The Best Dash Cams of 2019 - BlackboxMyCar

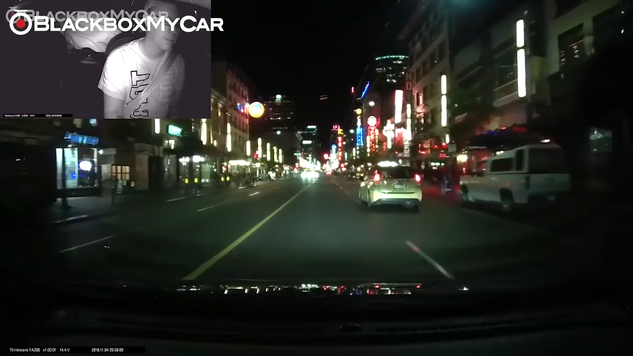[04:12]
night vision and provide recording ability even until total darkness this feature is especially useful for the often dim and poorly lit conditions of the vehicle interior
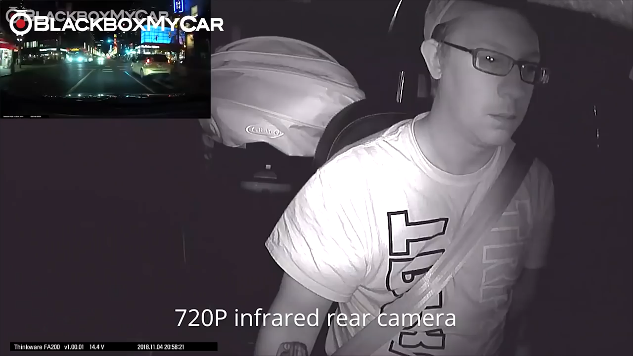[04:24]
so that everything can be documented check out our article again in the description below to see our infrared cameras in action and why they are so useful our
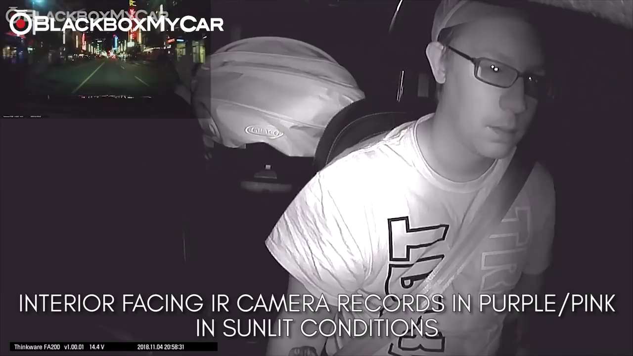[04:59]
lights all details however will still be recorded without issue best